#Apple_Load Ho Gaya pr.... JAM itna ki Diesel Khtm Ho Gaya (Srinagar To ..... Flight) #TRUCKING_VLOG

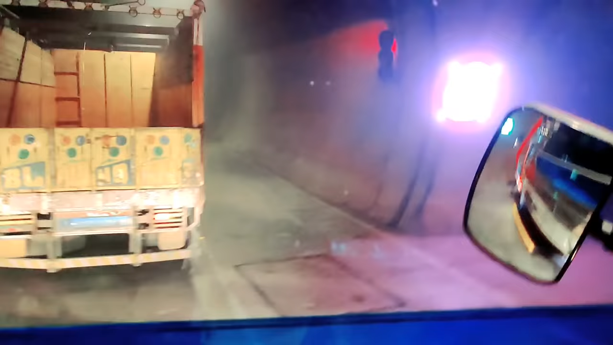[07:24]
क्या करें, थोड़ा थोड़ा हम जीरो स्पीड में चलना पड़ रहा है,
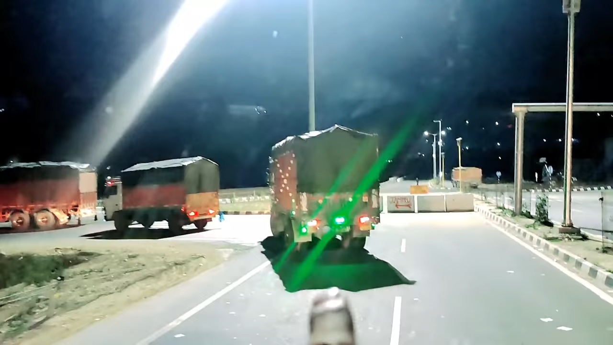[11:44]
ये अब पहुंच गए, ये जो है अभी हम 4 लेन यहाँ से क्रॉस करके चढ़ेंगे, जो पुराना वाला रोड था ना अभी उधर ही चढ़ने वाले हैं, जम्मू इधर से। भाई साहब सारे ट्रक लाइन में लगी हुई है और जाम काफी सारा है पीछे तक ही जाम।